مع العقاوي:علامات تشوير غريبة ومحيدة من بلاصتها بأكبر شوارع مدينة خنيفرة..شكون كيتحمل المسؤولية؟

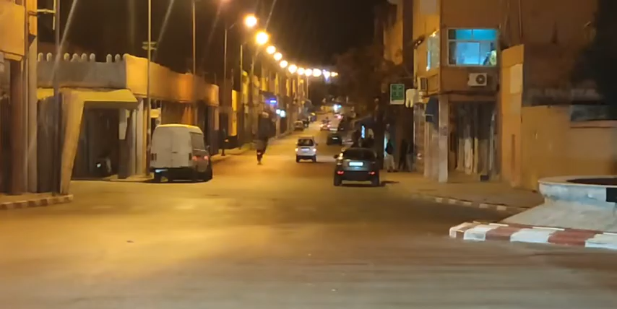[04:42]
فكانت غا تكون حادثة سير مأساوية ونحن على المباشر اذا كل واحد تحية الناس ديالتازا تحية اخوتي العزيز اذا فما رأيكم في هذا الرادار وحنا كنشوفه اخر متتبع العمل اللي كان قام بهذا الشاب المتهور اللي كان غادي اعطي حادثة سير ونحن على المباشر تحية كل واحد يحاول يكسب اش من مدينة ارام كونيك تري معنا وما زال غادي نشوفه
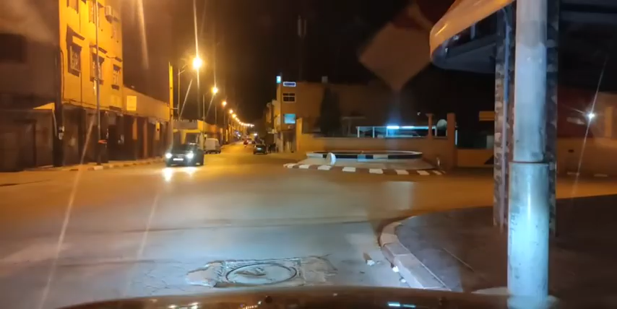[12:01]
كانت توقع كثيرة وان واحد جاء وعود لم يكن لدي البلاكة من ان هذو احرق المدار وكان سرعة خطيرة سرعة مولمطور وان سرعة مولمطور نشوف مرة مولمطور خر لم يرى البلاكة بشان سمسطفا نعم ما فخبار همش من هذا كرمق ولا ان هم نظرا لان البلاكة غريبا كيف يمشي بسرعة كبيرة
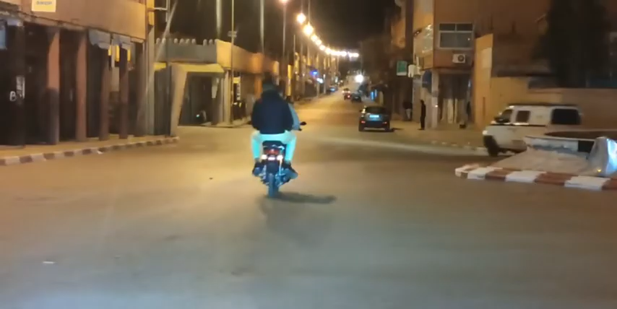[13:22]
ناس اللي ما عرف شوش هما اللي متهور وهال رابع مصطفى الرابع ها واي ساطم بالهونضة لو لا كنت الهونضة هدية بسرعة كانت غا تكون حادثة تسير مرة اخرى فتنشوفو تربع ديال الحوادث تسير ونحن علم المباشر ان الالطف الهية هي اللي كانت بينهم وبين هاد البلايك اللي من جرة الاهمال مرة اخرى رتبك ارتيبك واضح اذا اي واحد براني لا بد انه مغايش ديال الرمبان خلا ترى بان هاد المضار هو قريب خويا مصطفى بثلاثة متر ولا جمتر من مركز لويقية المدنية